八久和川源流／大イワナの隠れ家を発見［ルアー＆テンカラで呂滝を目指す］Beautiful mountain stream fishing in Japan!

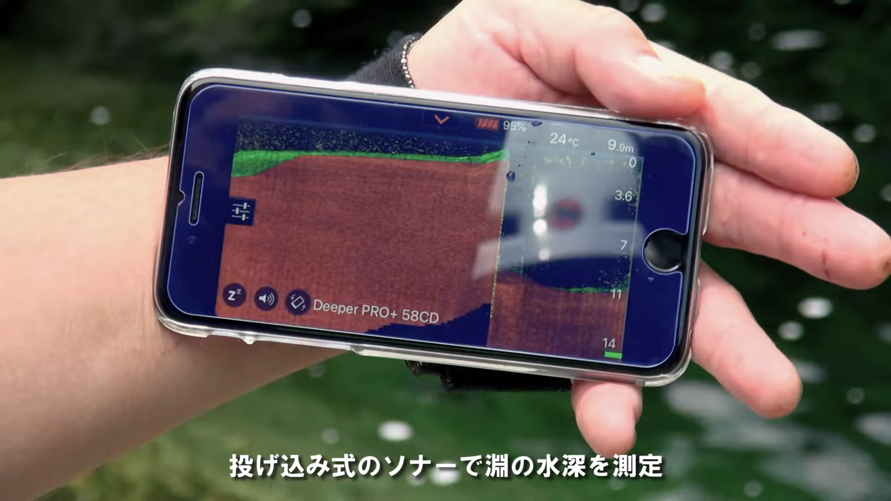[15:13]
On screen: depth 9.9 m, water 24°C
11メーターだよ。俺はつかねえわ。すげえなー。
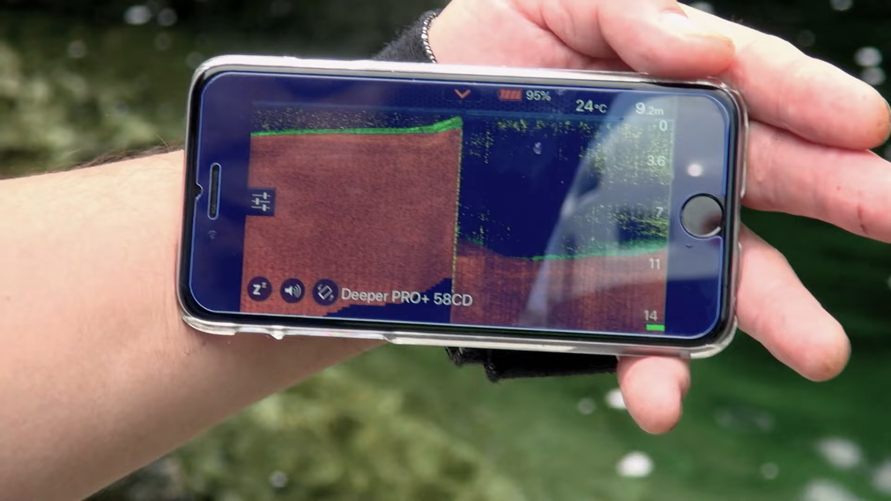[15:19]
On screen: depth 9.2 m, water 24°C
普通の竿1本分じゃ届かないということで。7メーターの竿で7じゃ届かない。